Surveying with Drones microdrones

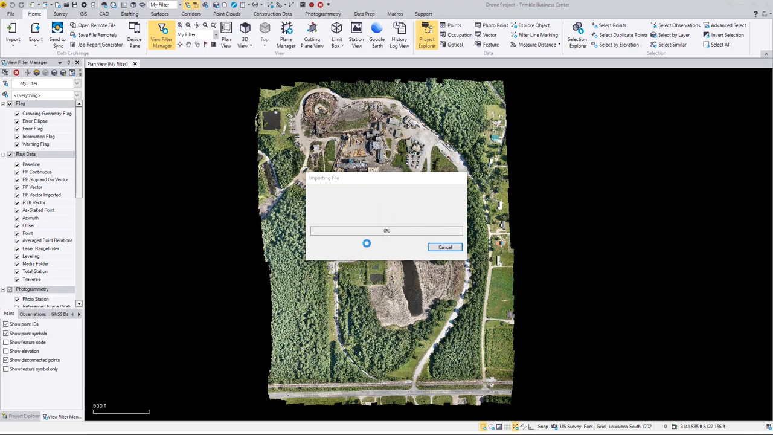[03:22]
compared to the point cloud. So this point cloud is incredible. It's about 583 million points, I believe. So,
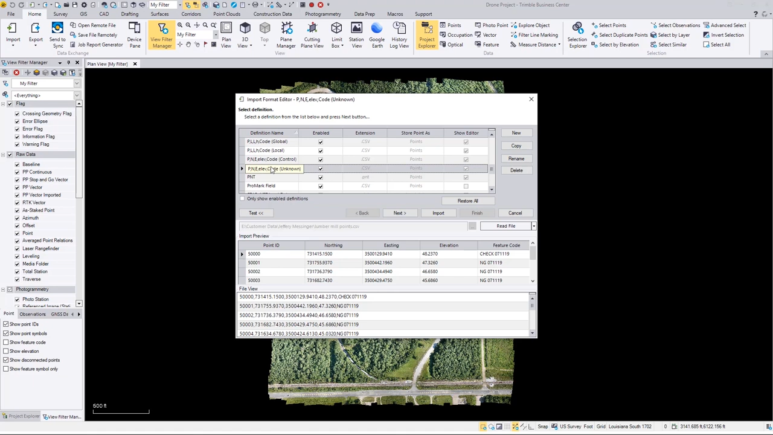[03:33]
so for those of you not familiar with bringing in points in the business center, first thing I'm going to do is pick northern easting elevation, and I'm going to say import. So it's going to bring these points in.
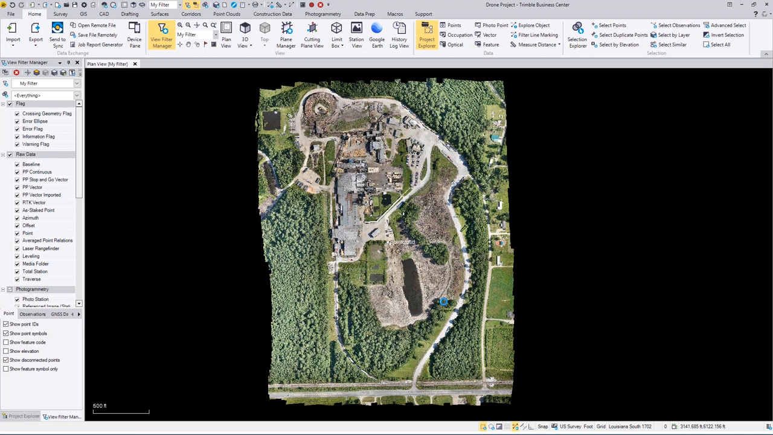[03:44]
There's the points. I'm going to turn off the point IDs and the point symbols, and we're just going to show elevation, okay?
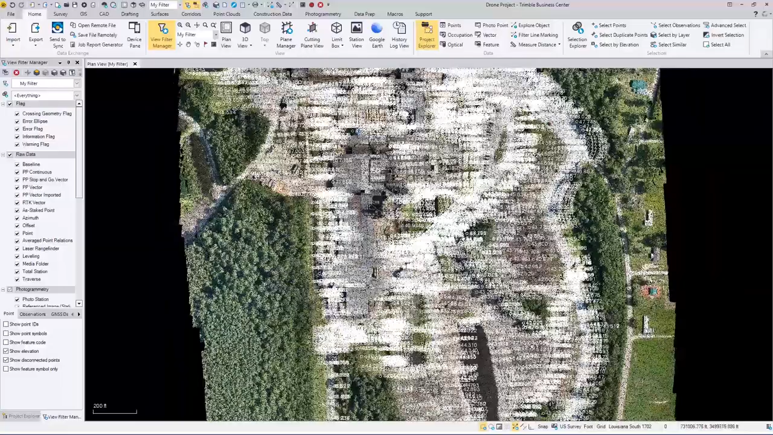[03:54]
So let's zoom down here and take a look at this parking lot. Now, one of the things I want you to notice about this parking lot is that this is a point cloud, not a photograph.
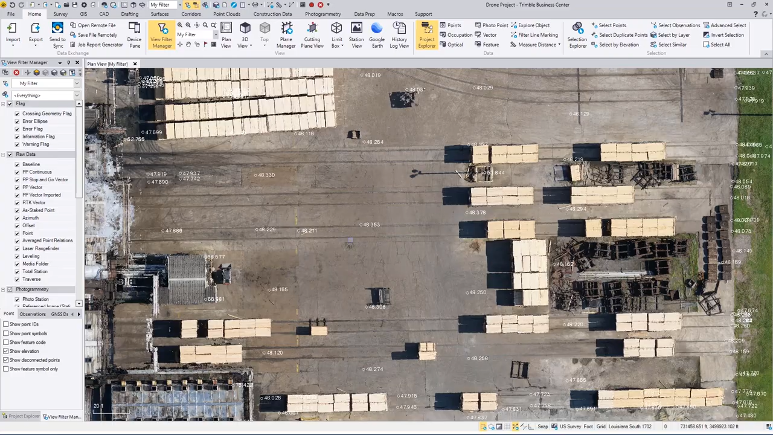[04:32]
I think this is like a lumber mill or something. So it may be like 2x4s or something in and out. But isn't that crazy, the level of detail that there is there? Okay, so the important thing we want to know is how well does the surveyor shot compare to
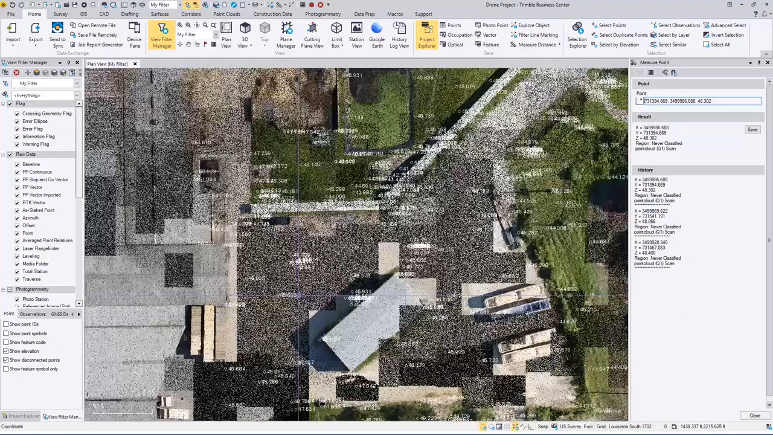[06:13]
Let's look at those. So there's a point pretty close right there.
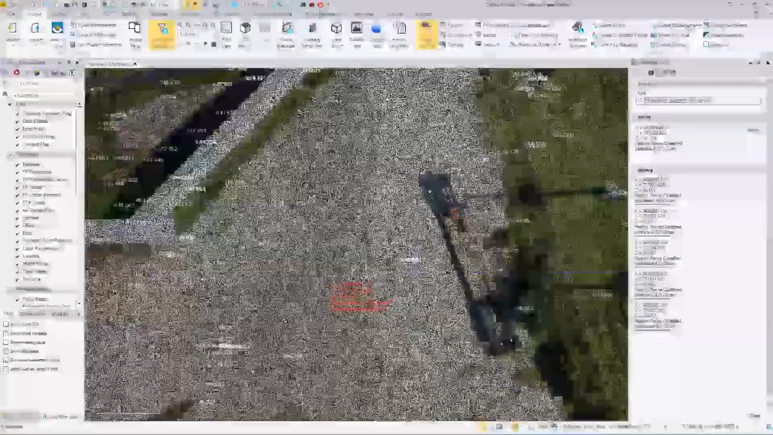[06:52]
So you can see that the points, I mean, it all looks pretty good as far as that goes.
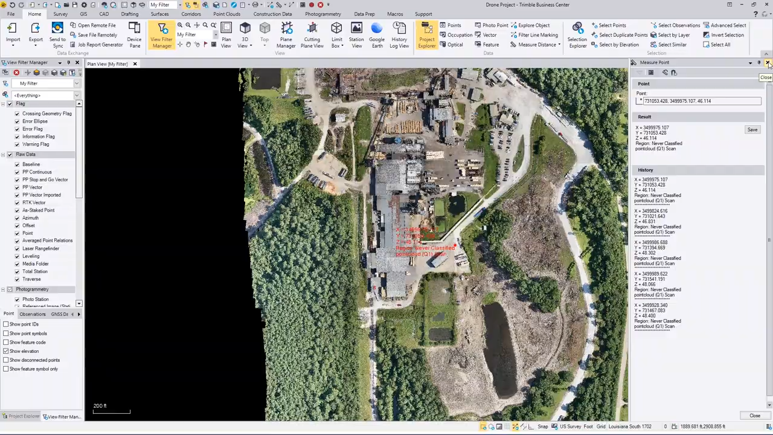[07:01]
What really amazes me is the accuracy, the horizontal accuracy of the data is what really got me.
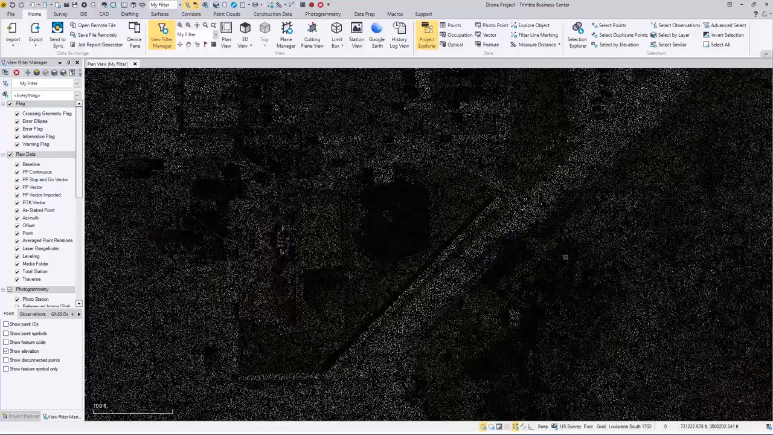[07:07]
That and the clarity of the photo, or the point cloud, I keep wanting to call the photo. It's just, to me, look at the back end of this truck back here.
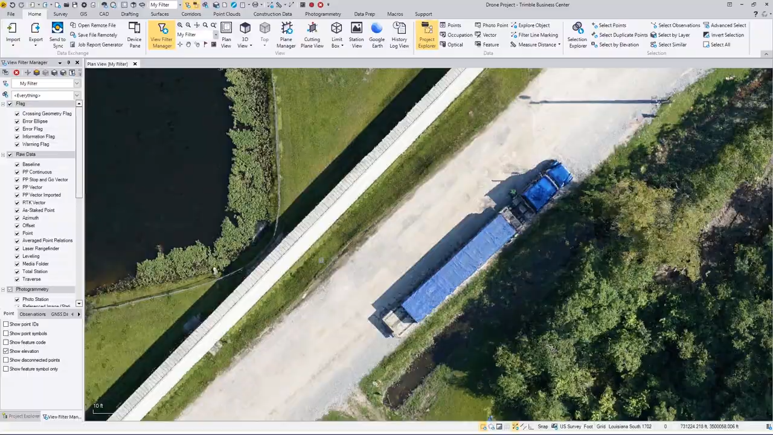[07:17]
I mean, that level of detail to me is just insane.
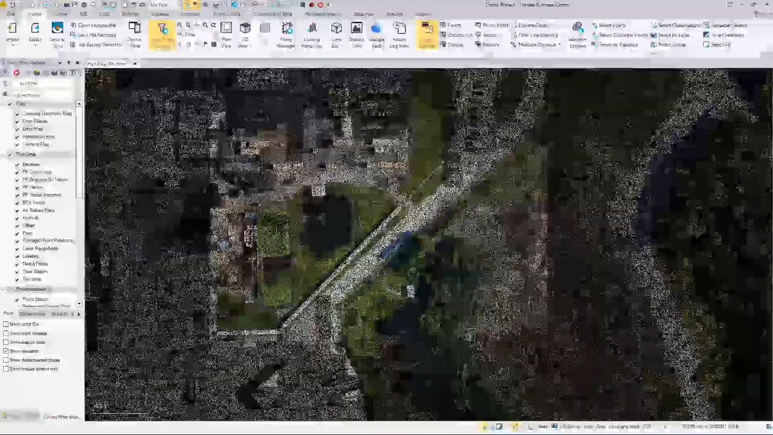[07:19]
We can go to a 3D view real quick.
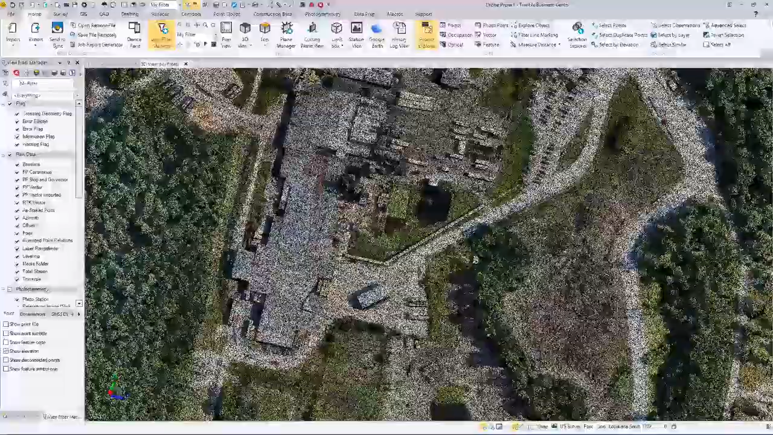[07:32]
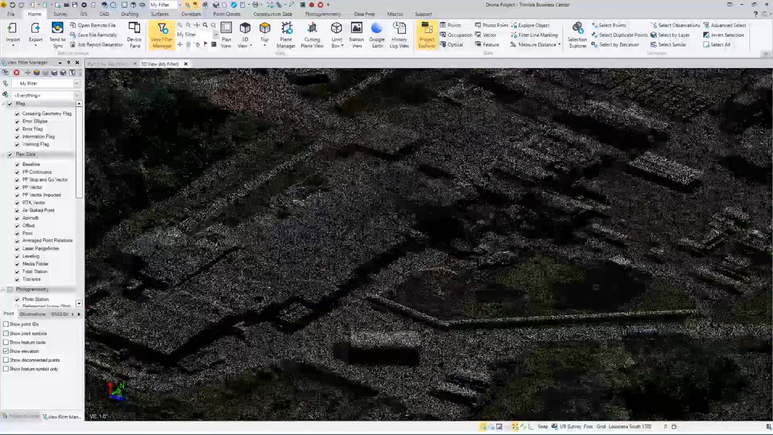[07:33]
And you can see kind of what you're getting here. And of course, with the, look at that roof.